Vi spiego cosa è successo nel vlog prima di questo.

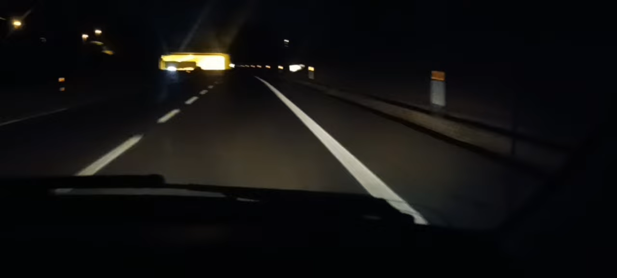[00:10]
avete potuto vedere a un certo punto sulla strada si vede una macchia bianca, era un gatto che era stato precedentemente preso di petto da qualcuno prima di noi, investito,